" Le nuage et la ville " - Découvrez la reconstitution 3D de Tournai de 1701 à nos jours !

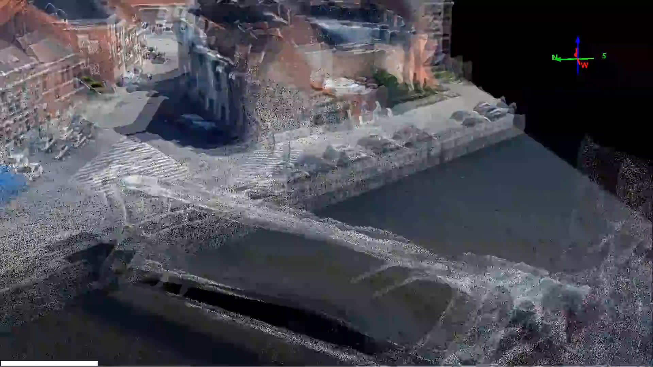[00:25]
Depuis quelques mois, tournait abritant son centre la faculté Loki de l'UCL.
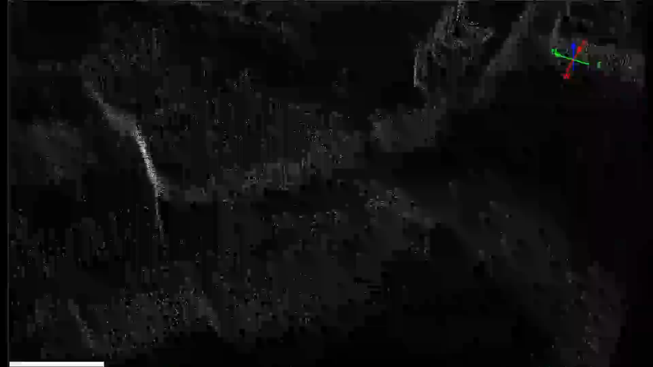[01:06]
et oblique de l'agglomération tournaisienne a été effectué en mai 2017 par survol en hélicoptère.
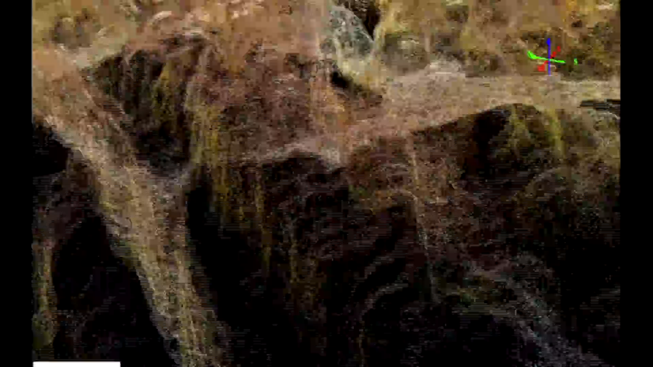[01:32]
Les mêmes techniques de prise de vue ont été utilisées pour produire un modèle géoréférencé en trois dimensions de cette maquette.
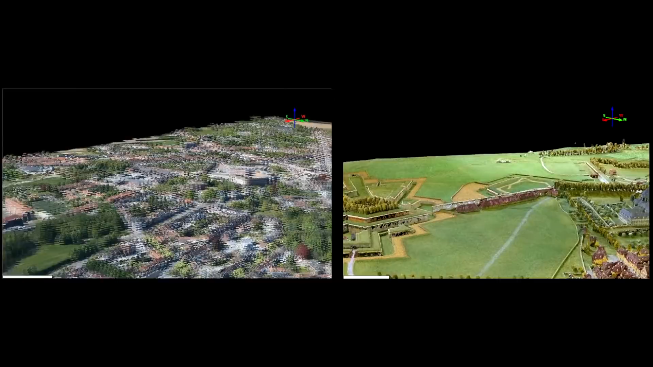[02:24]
Ce qui reste de l'abbaye de Saint-Martin est aujourd'hui occupé par l'hôtel de ville de Tournai et le musée des Beaux-Arts dessiné par Horta.
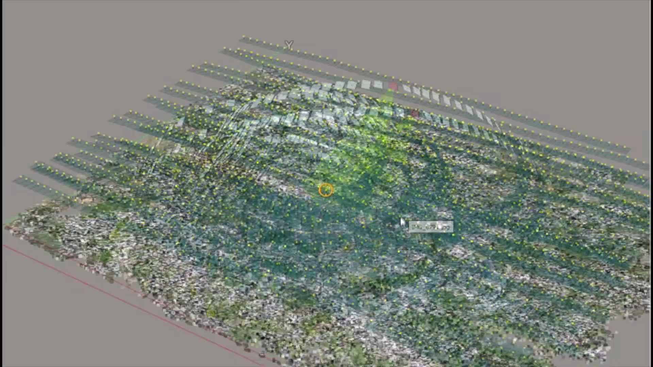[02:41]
Un grand nombre de photos aériennes sont prises à partir d'un hélicoptère.
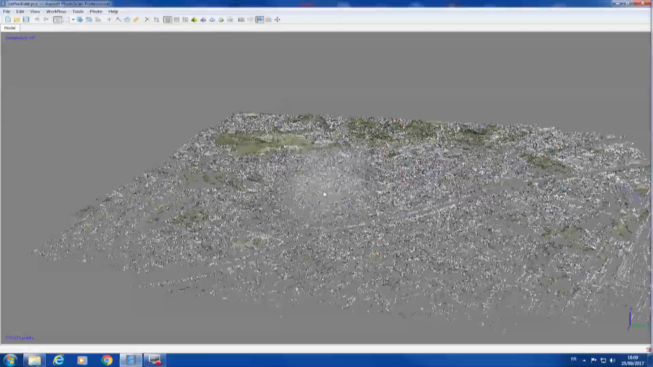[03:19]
L'ensemble de ces points mesurés forment un nuage de points basse densité.
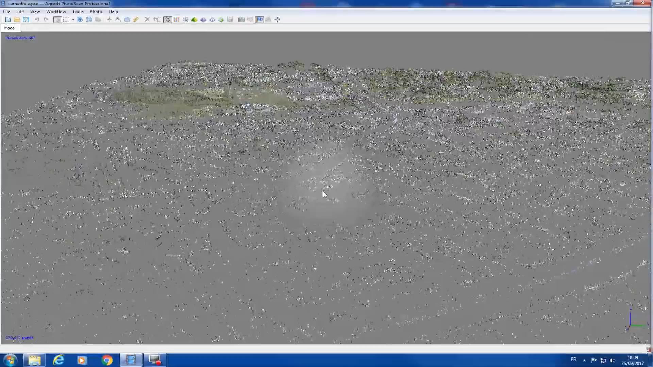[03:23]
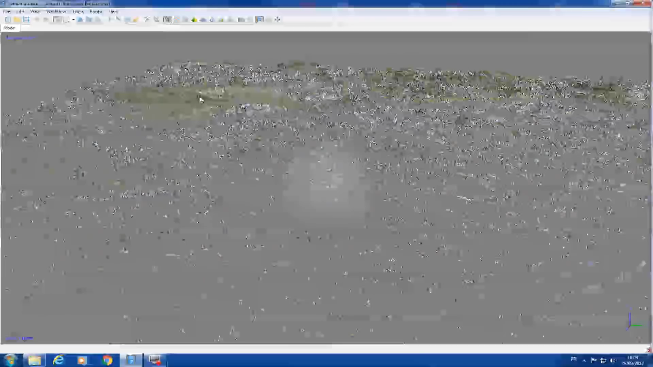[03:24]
Par extrapolation,
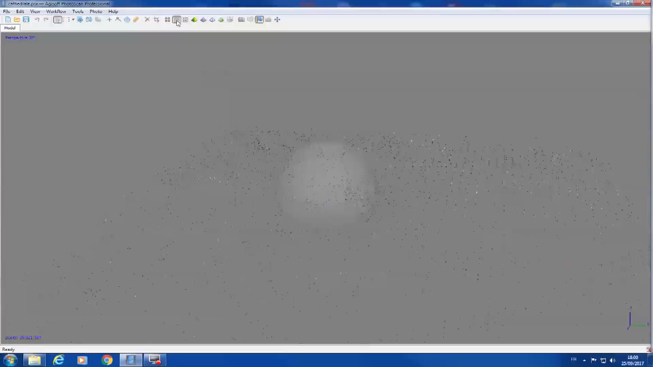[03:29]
ce nuage est densifié pour obtenir un nuage de points haute densité au rendu plus réaliste.
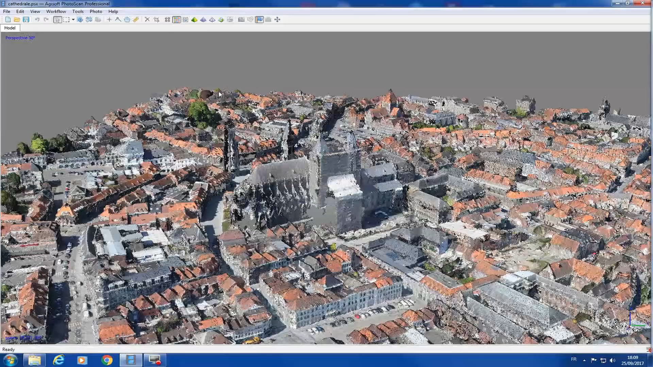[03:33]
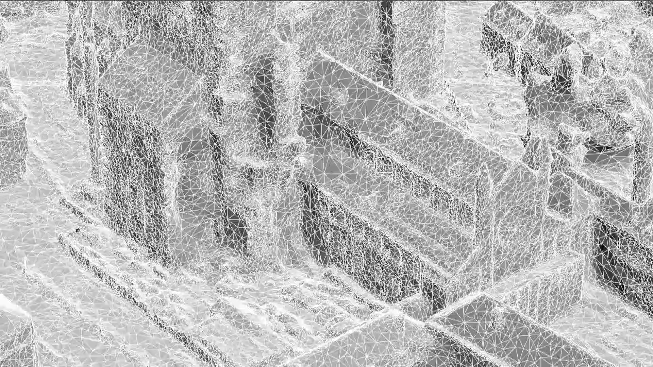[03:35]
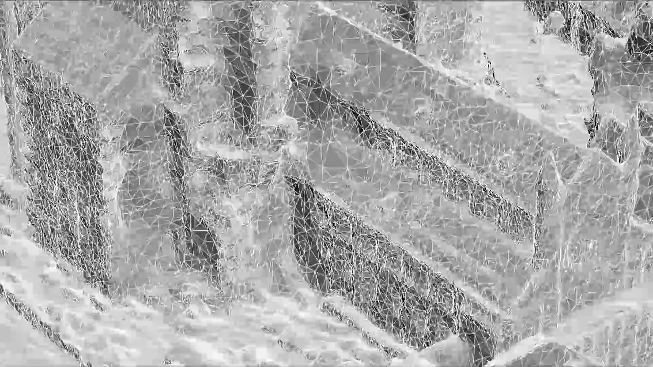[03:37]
Les points peuvent être reliés entre eux pour former des facettes triangulaires, ce qui constitue un modèle communément appelé fil de fer.
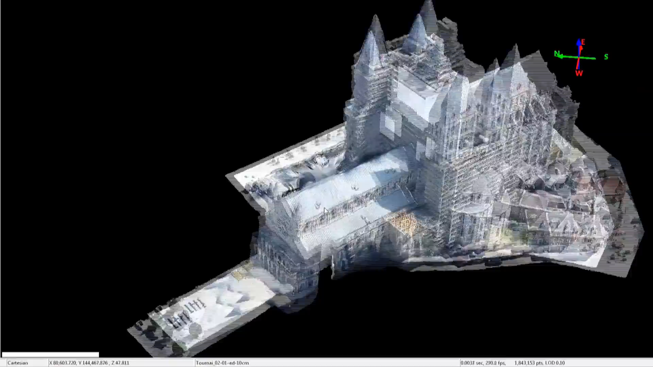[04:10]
pour en étudier toutes les faces et y effectuer des mesures en trois dimensions.
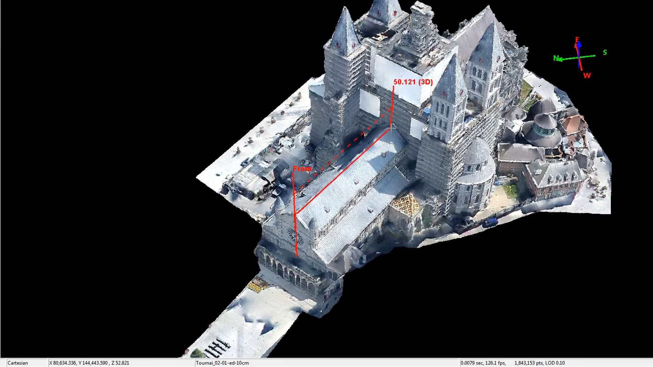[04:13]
Il est également possible de définir des sections transversales.
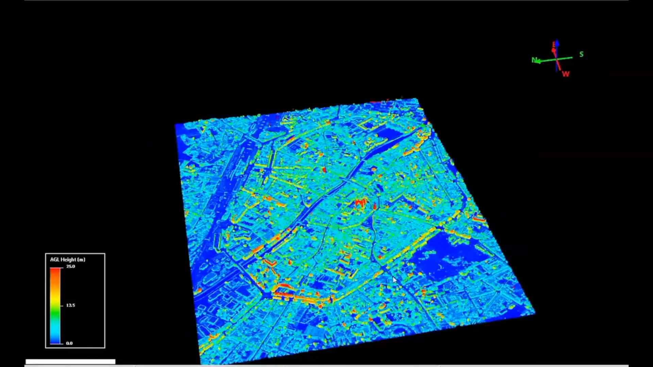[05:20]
La troisième dimension du nuage de points peut être exploitée, par exemple ici, en représentant la hauteur des objets dans une gamme chromatique.
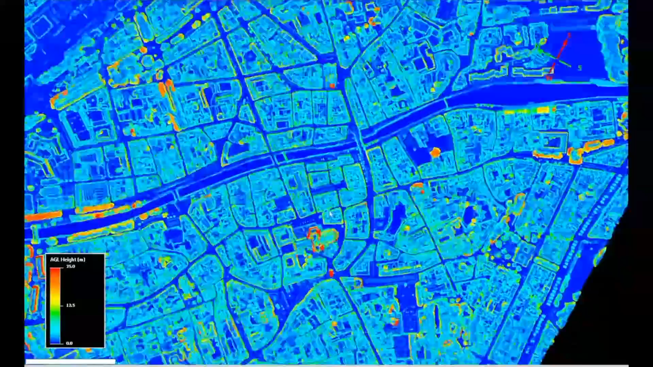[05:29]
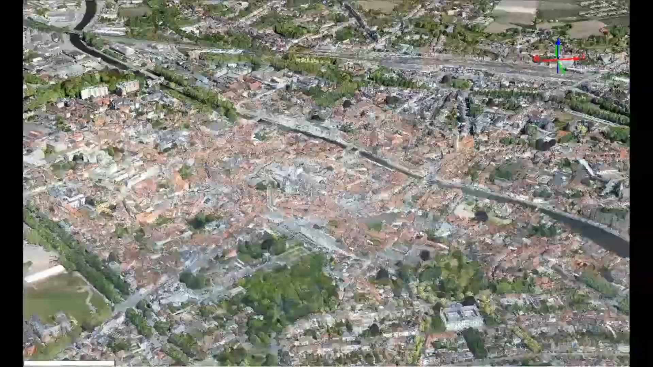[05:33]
Ici, c'est plutôt l'altitude des objets qui est représentée, ce qui permet d'effectuer, par exemple,
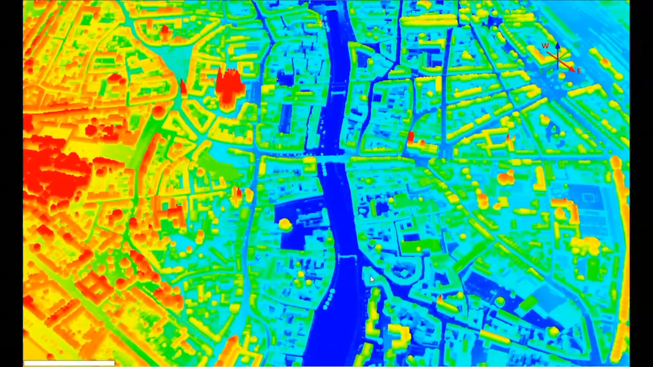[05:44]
une simulation de l'impact éventuel d'une élévation des eaux de l'Esco.
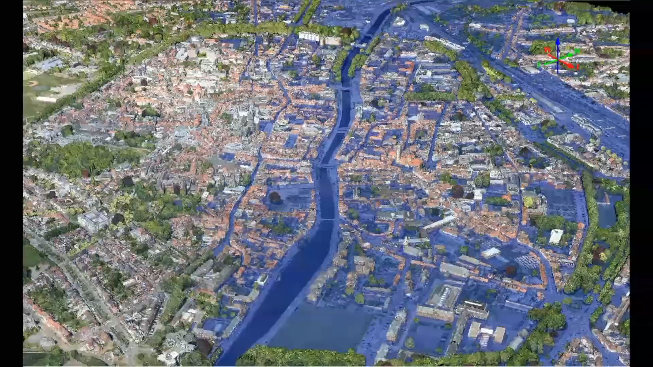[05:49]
En attendant cette improbable montée des eaux, c'est de la superposition des réalités de la ville à des époques différentes que nous entrevoyons les usages potentiels. Pour intégrer, par exemple, des projets d'étudiants en architecture dans la réalité urbaine.